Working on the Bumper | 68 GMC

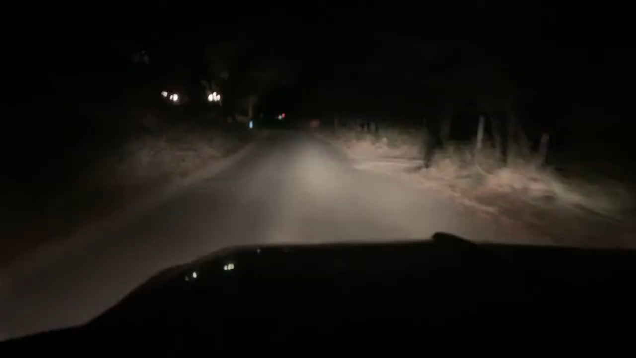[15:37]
Thought it was kind of funny. Low beams. High beams. Wow, look at the difference that makes.